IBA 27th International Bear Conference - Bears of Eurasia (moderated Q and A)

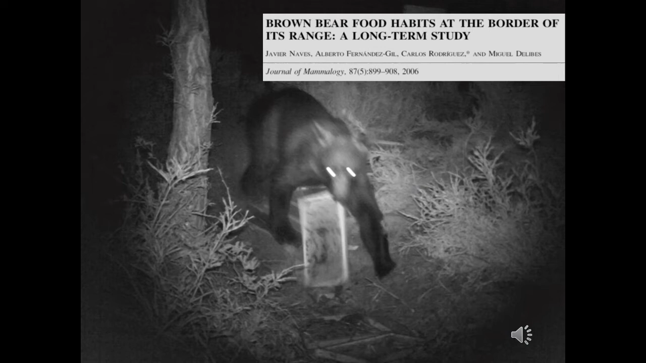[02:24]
honey and, especially, bee larvae, form a significant part of their diet.